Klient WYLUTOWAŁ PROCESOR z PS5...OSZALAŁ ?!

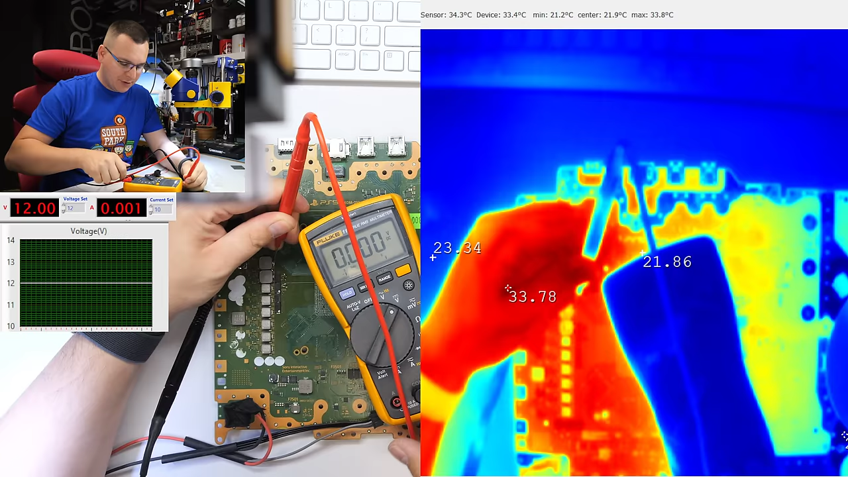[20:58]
On screen: max 33.8°C, min 21.2°C
Sam jestem ciekaw, nie robiłem takiego testu praktycznego. Więc próbujemy włączyć. Nie, na mierniku jest 0. na kolejnych fazach. Nie. Jest 44 miliwolty. No nic. No dobra. W takim układzie co mogę zrobić w tym momencie?
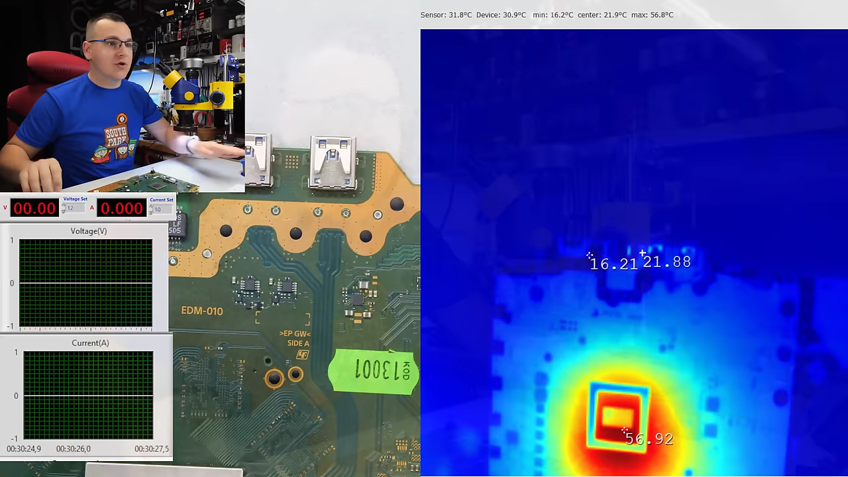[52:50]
On screen: max 56.8°C, min 16.2°C
no w tym momencie 55 stopni ok ale ta temperatura będzie spadała no i co teraz kurczę moment do którego aż nie chcę dochodzić bo test praktyczny pokaże czy ta konstrukcja ruszy bądź też nie więc podpinamy zaraz zasilanie no i się przekonamy czy ona zareaguje na włącznik procesor się zacznie nagrzewać cokolwiek czy
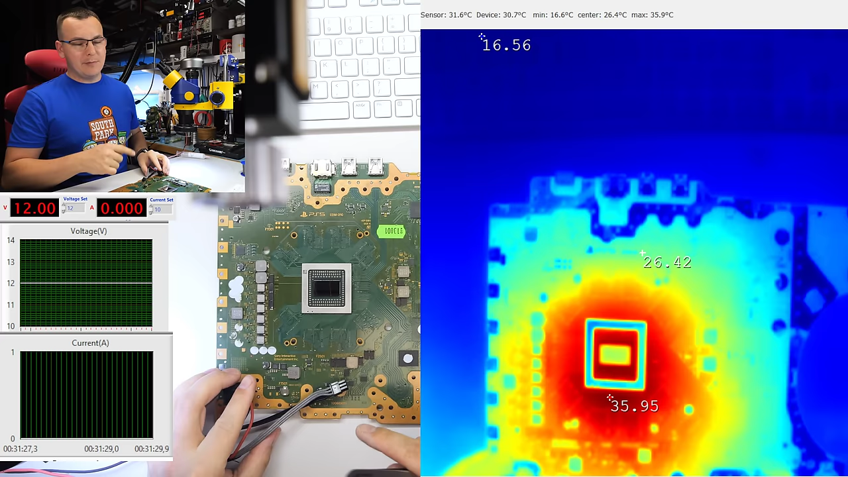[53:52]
On screen: max 35.9°C, min 16.6°C
290 mAh pode mną 300 spada ok wiecie chodzi o to że przynajmniej teraz nie mamy zwarcia na procesorze to nam odpada i co się stanie w momencie uruchomienia czy procesor będzie się cokolwiek grzał i płyta będzie pobierała 5 amperów czy tam ile czy jednak nic próbujmy uruchomić 3 2 1 go no dawaj nie reaguje na w ej widzicie ten prąd pamiętacie z lekcji jak jest 1 miliamper płyta zareaguje na włącznik a